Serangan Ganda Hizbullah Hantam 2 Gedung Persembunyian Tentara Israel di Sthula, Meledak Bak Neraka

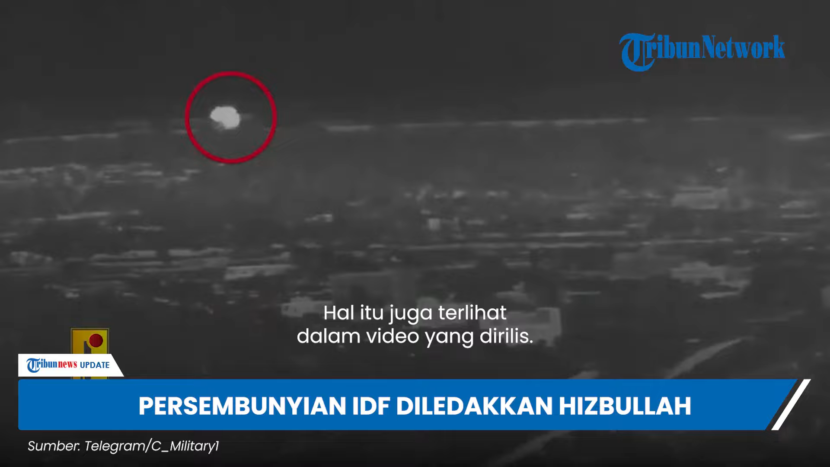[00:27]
Hal itu juga terlihat dalam video yang dirilis, di mana gedung di wilayah Stula itu meledak dengan dahsyat.